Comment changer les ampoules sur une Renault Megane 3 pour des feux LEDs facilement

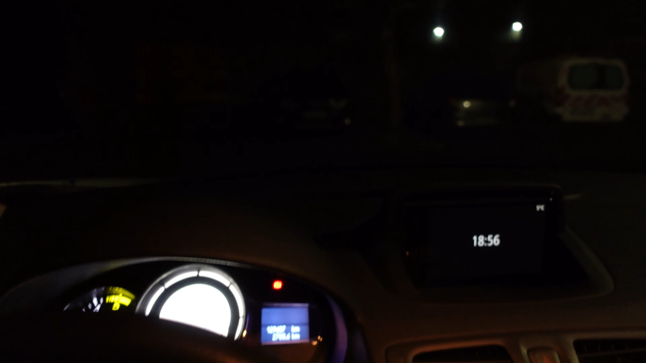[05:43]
j'espère qu'on voit une différence on voit surtout l'éclairage jaune à droite de l'ancien feu et
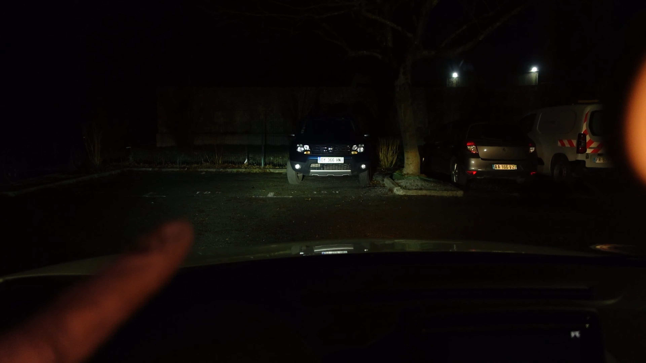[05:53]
le nouveau qui éclaire bien blanc à gauche pour le côté passager c'est exactement pareil
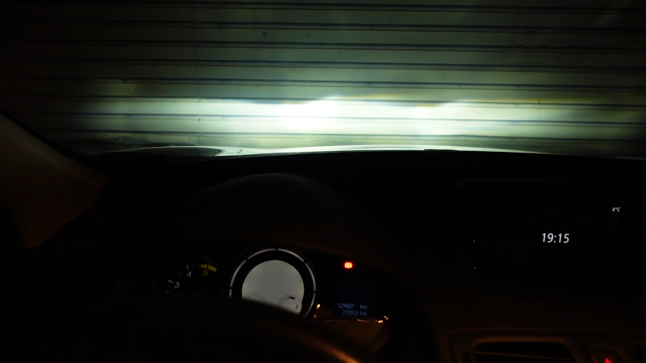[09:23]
N'hésitez pas à vous mettre également face à un mur pour vérifier l'alignement des faisceaux pour ne pas déranger les personnes que vous pourrez croiser et qui arriverez en face de vous.